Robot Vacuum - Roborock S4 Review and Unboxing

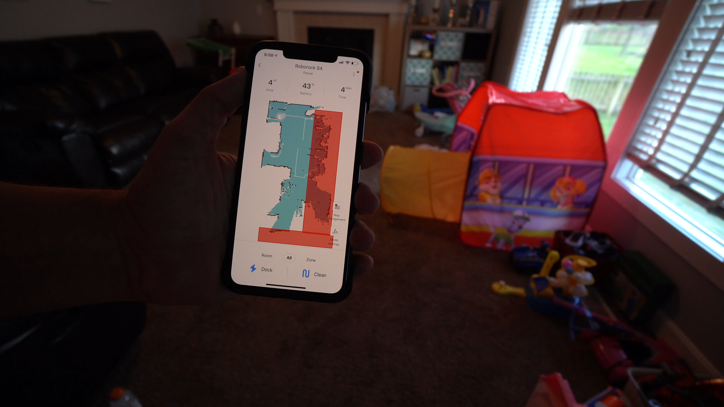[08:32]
And so I just went ahead and put a no-go zone so that way we can just put the toys to the right and we're good to go there. As you can see, it is down there. And we're going to go ahead and hit clean here.
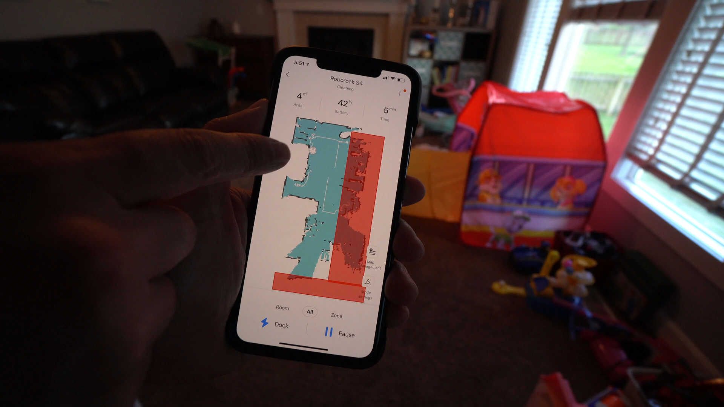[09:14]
So it knows the couch is right there and it knows something was right there. So that's probably that bag over there, as you can see over there.